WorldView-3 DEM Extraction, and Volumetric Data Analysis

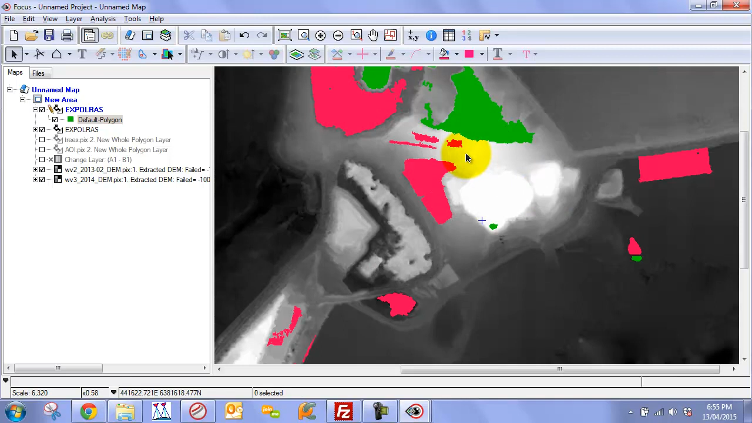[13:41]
that we've actually extracted these features so what I've
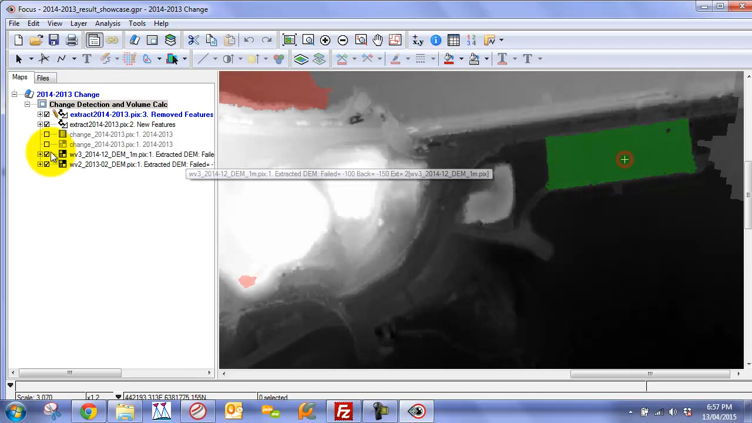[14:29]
for example this is the new feature that's been added
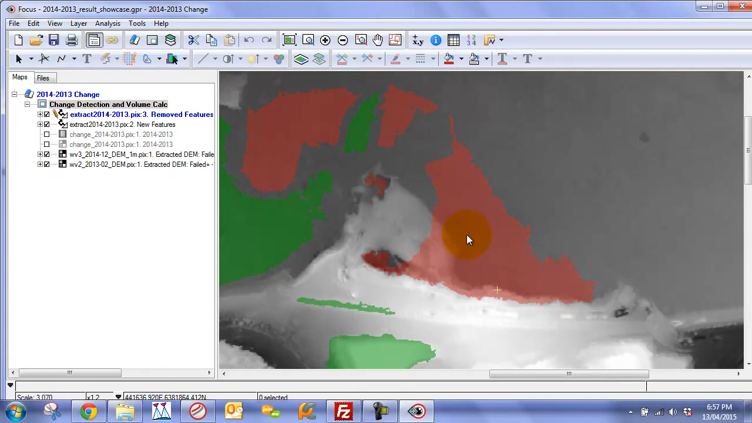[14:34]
you can see under here this is where we've actually lost lost sediment so
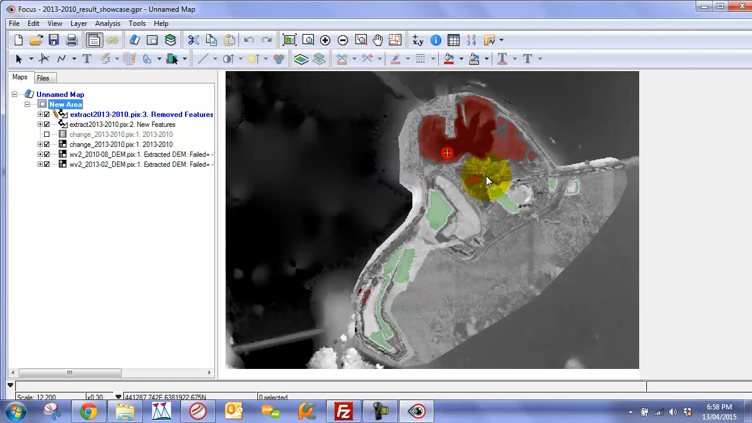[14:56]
for your 2013 versus 2010 same color coding that basically the red identifies where we've lost features
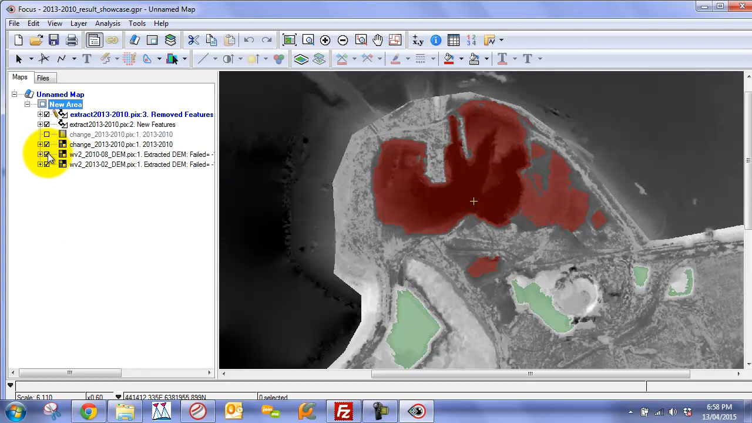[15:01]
so if we compare see that there's a significant amount of loss
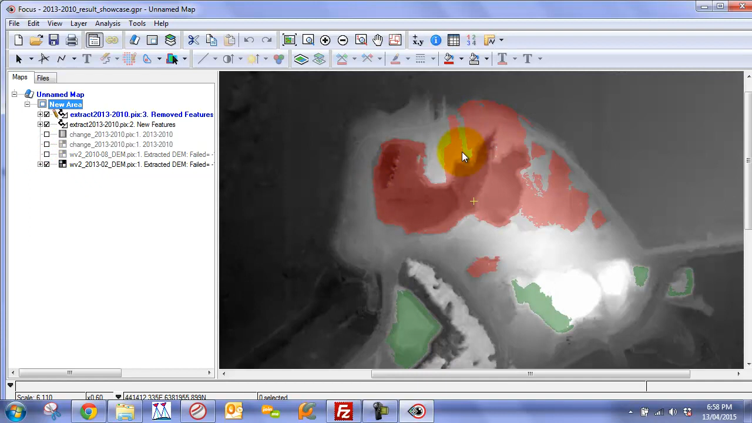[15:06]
in this area and then if we look here we can see where we've gained so for example this feature these features
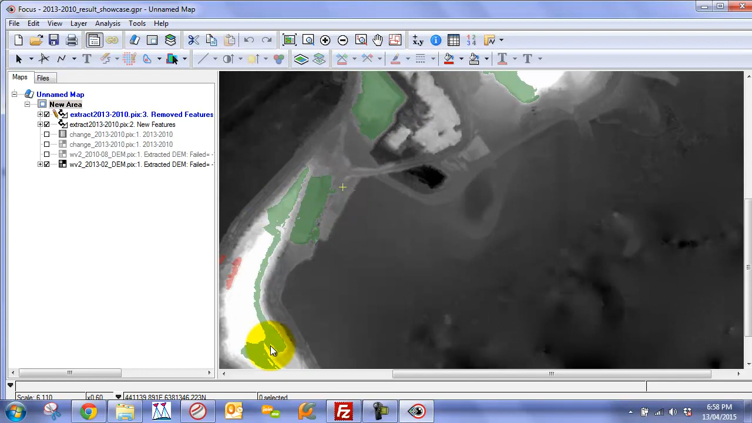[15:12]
around here so if we remove that you can see that there's actually a significant gain there